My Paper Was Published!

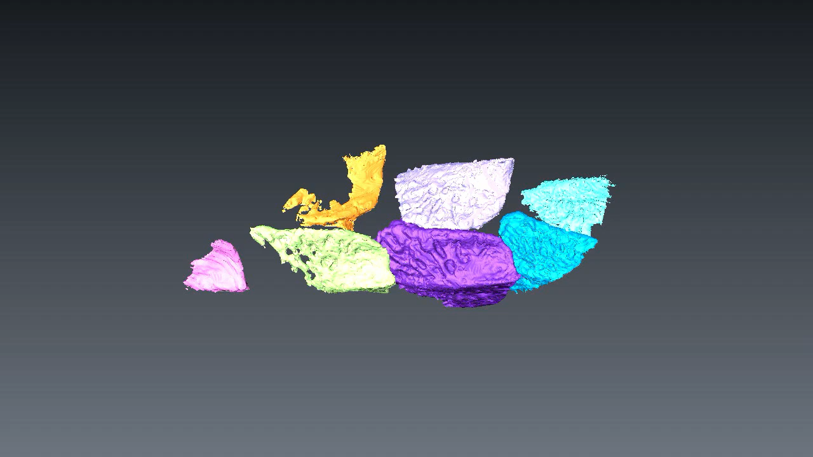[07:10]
But to show for that time, the scans came out really well, and we got a really nice model that was very useful for showing the articulation pattern of these scoots, so how they interlock, and then in the second block we had,
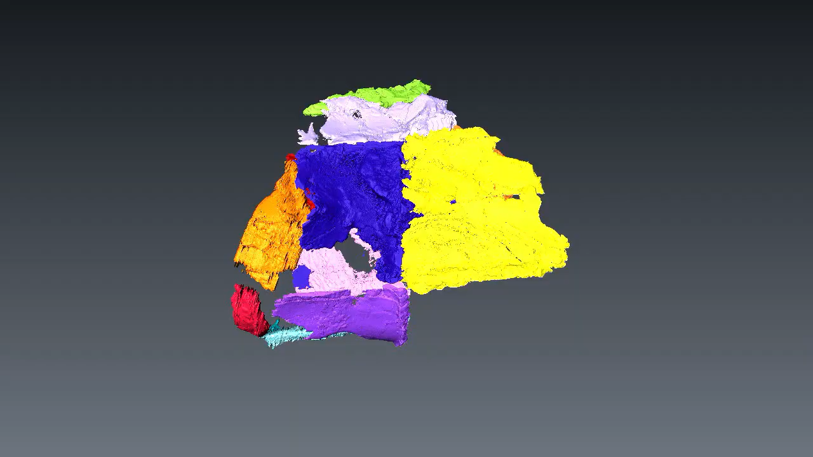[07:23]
it actually had a sort of cross section of tail, so we can see how that all fits together and the general shape that it would have been, which is very cool.